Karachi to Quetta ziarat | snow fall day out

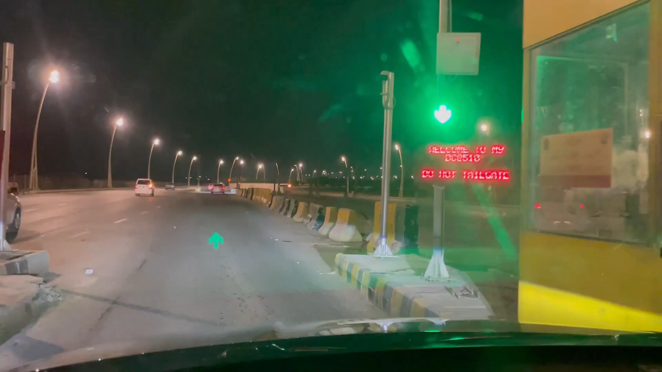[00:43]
यहां से अब हम मलीर की तरफ जा रहे हैं जहां पे माजिद भाई हमारा पहले से इंतज़ार कर रहे हैं।
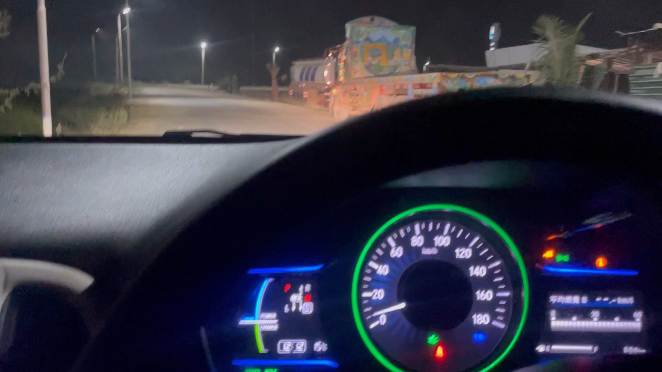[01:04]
हमने पहला रिफिल कराया है और तकरीबन 1000 किलोमीटर की ड्राइव है हमारी।
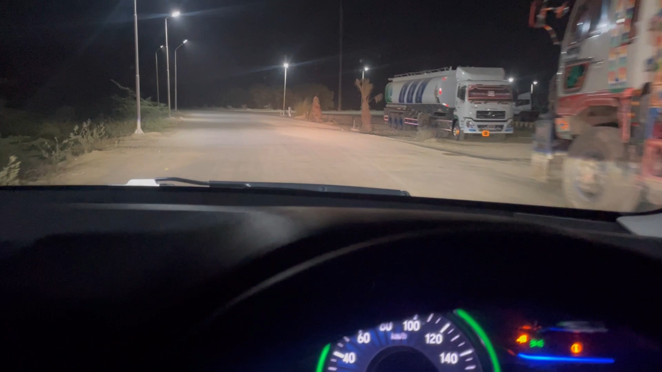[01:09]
रात के 12 बज रहे हैं और यहाँ से हम अपनी कराची से कोटे की तरफ निकल पड़े हैं।
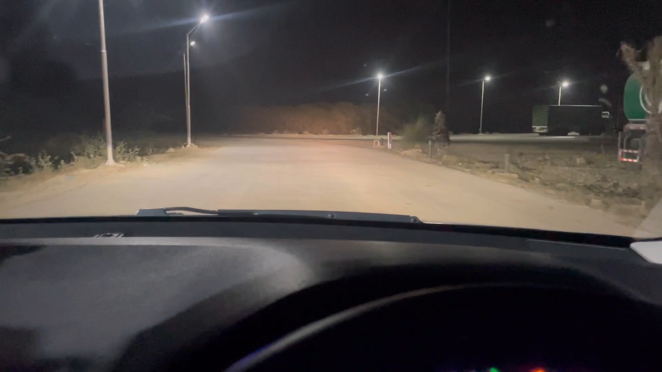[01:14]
अच्छा, हमने जो पूरा ट्रैवल किया है वो अंधेरे में किया है हम,